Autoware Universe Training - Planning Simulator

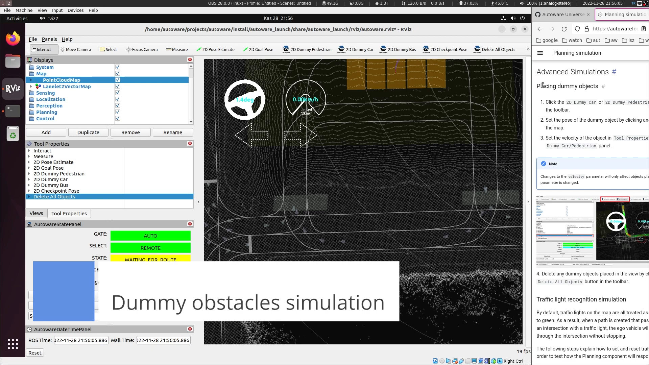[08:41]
So for this, so in here, there is this tool properties near the view panel. And here you can set the velocities of the objects that you will be placing. So these are in also meter per second, I believe. So for this, I'm going to place a dummy car. So I put it with a direction.
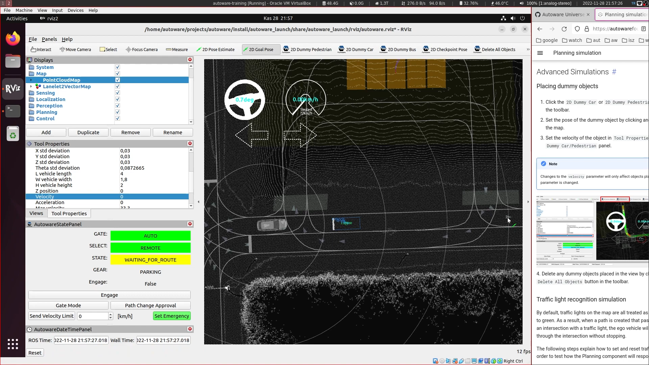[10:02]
And let's place a dummy car here. And let's give ourselves a goal, right here. So right now it is seeing this obstacle and it is following a different route
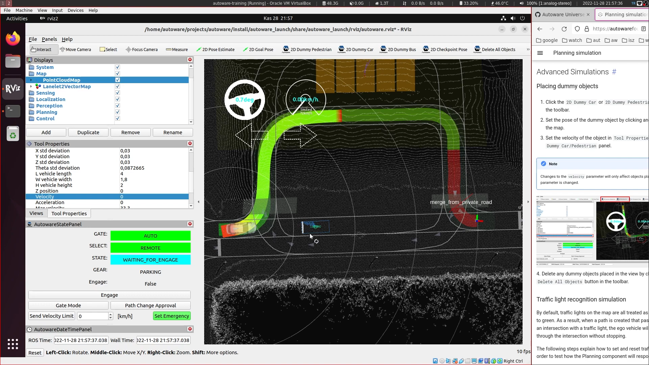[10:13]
because this is stopping and now let's press engage. And as it's moving, let's place another dummy car here. And it will stop behind it. And let's remove all the objects and it will start moving again.
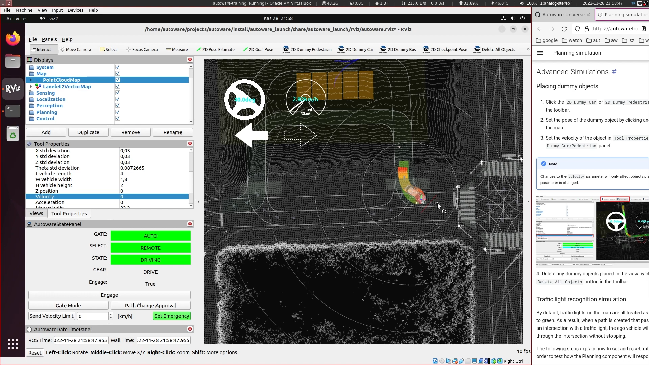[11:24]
And it reaches the goal. And let's make another test.
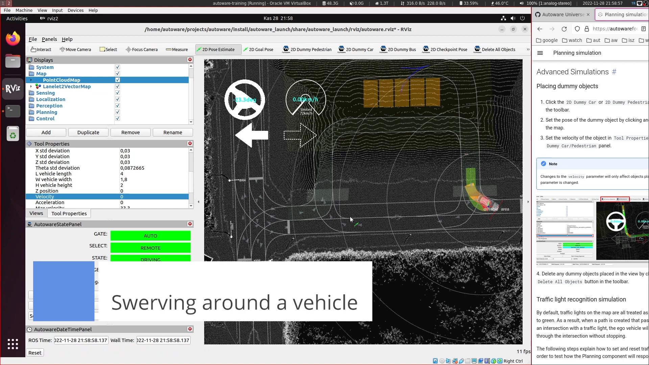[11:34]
Next, let's put the vehicle here and this time let's place a dummy car which can be swerved maybe.
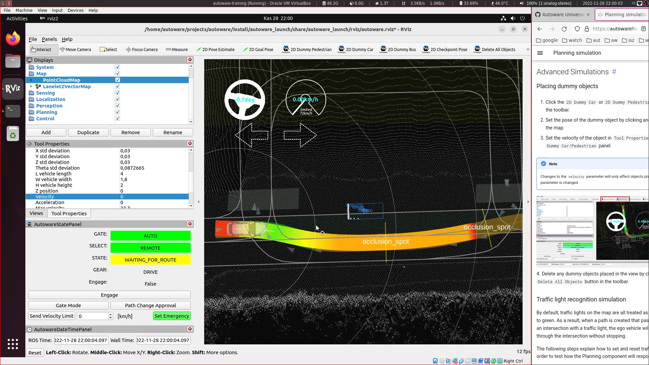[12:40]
these will shift. So it's waiting for root, so let's give it another go. And the gauge.
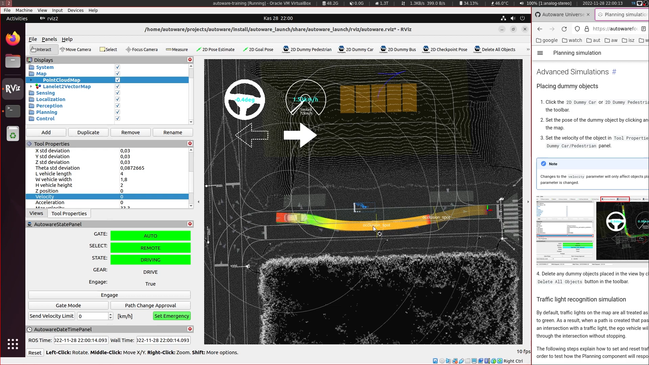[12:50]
You can see this point cloud changing its shape. This is also coming from the planning simulator.